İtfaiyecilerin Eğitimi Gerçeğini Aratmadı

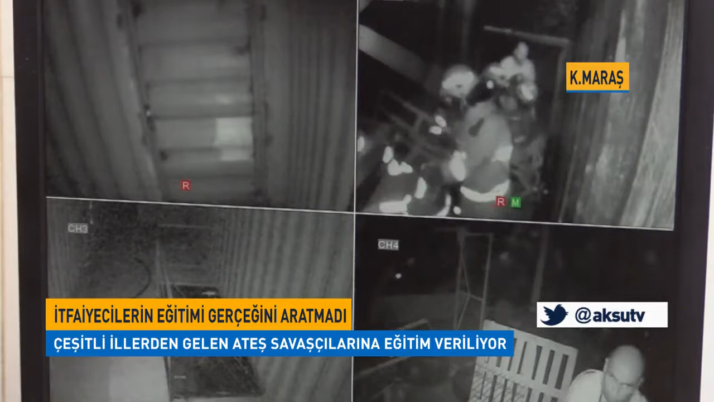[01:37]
Güvenlik kamerasıyla izlenen istasyona giren itfaiyeciler senaryo gereği karanlıkta engelleri aşarak yaralıları kurtarmaya çalışıyor.